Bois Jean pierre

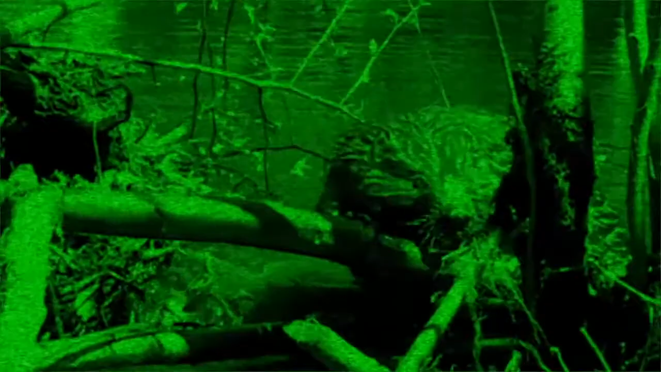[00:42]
I'll be able to see it with the night vision. We'll see it well. At least we know that. If the plant is here, at least you will see it. monster. Ooooooooooooooooooooooooooooooooooooooooooooooo! I'm going to have a little castor.